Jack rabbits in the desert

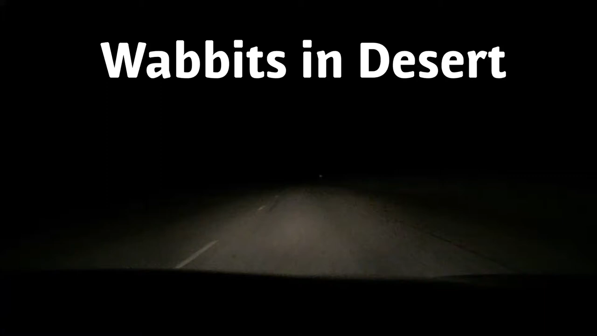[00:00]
Two of them. There you go. Here's another one on the side. He's smart. He's on it.
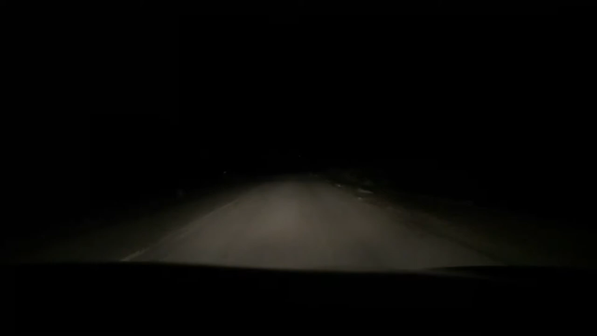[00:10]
And there he goes. Jeez. God, I don't want him. I think it was huge. That was massive. Oh, and he came out again. No way. Some of these don't look like jackrabbits. They're like bunnies. Here's another one. That's jackrabbit. There's two.